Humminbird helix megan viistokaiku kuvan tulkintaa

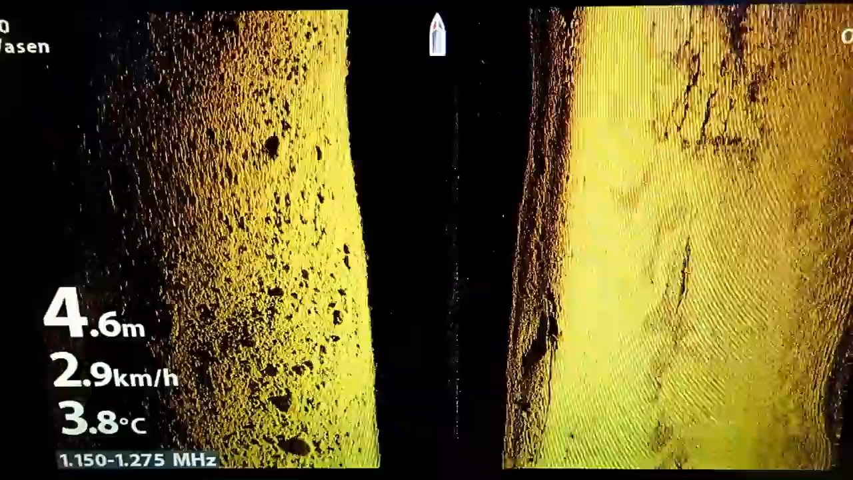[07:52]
On screen: depth 4.6 m, water 3.8°C, speed 2.9 km/h
Se on tosiaan niin tarkkoa settiä, että siinä voi... Välillä ihmetellen, että miten se on...
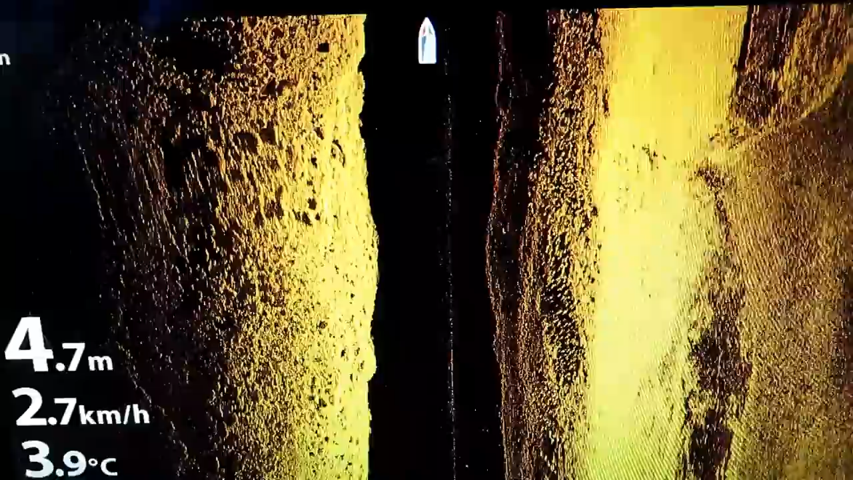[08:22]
On screen: depth 4.7 m, water 3.9°C, speed 2.7 km/h
Pientä... Pientä... Pientä settiä, että...
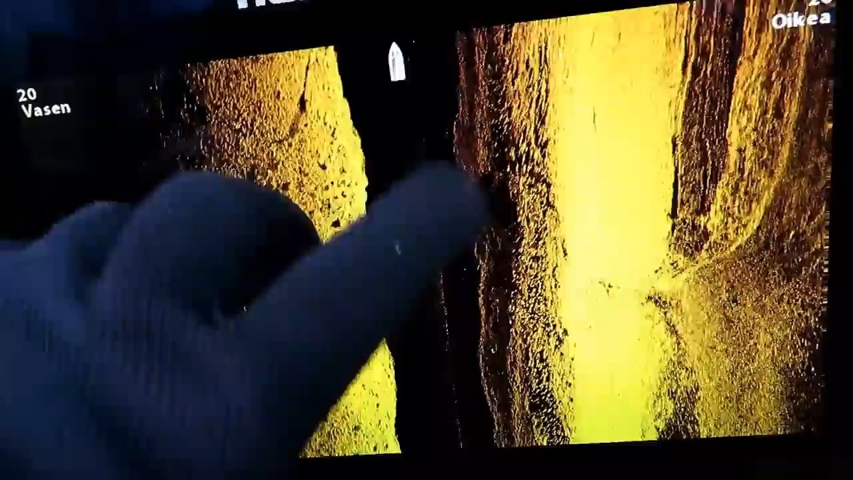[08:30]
Miltä se esimerkiksi se parvi näyttää... Ja... Minä laitan siihen vielä ne kuvankaappakset...
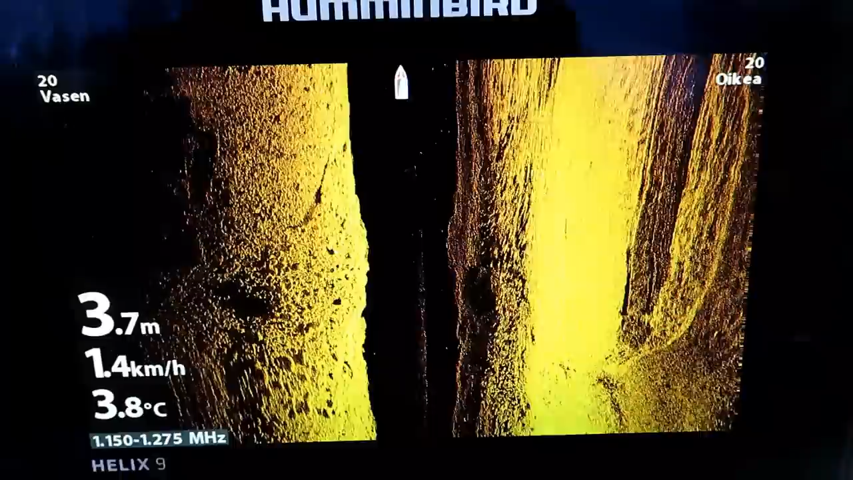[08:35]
On screen: depth 3.7 m, water 3.8°C, speed 1.4 km/h
Isosta kuhasta ainakin... Niin... Siitä voi vähän kahtita, minkä näköinen se...